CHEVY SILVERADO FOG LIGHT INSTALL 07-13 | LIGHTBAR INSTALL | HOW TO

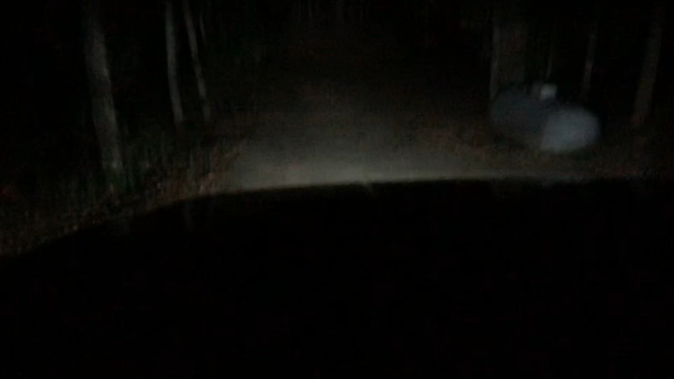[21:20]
See there's the fog lights or the light bar. So it's not bad. With the headlights on it's hard to tell on camera but it still does something. You can't see it in real life.